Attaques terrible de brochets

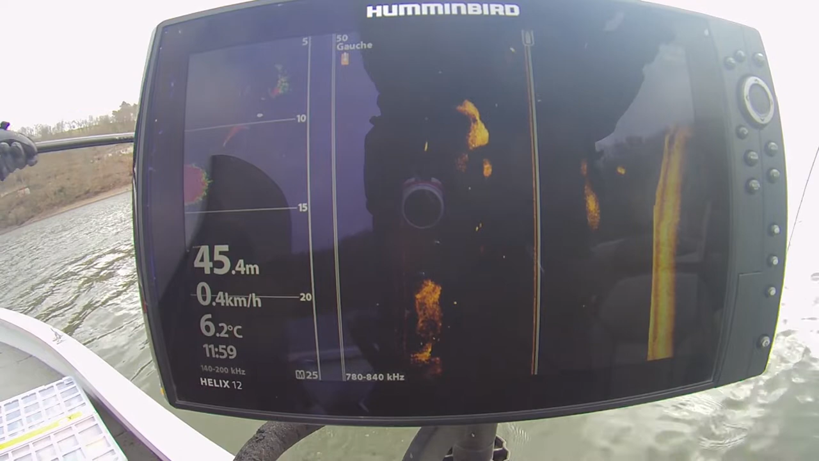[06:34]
On screen: depth 45.4 m, water 6.2°C
C'est de la chaîne là aussi. Non mais genre celui qui reste là encore. Hein? C'est encore là. Attends un peu.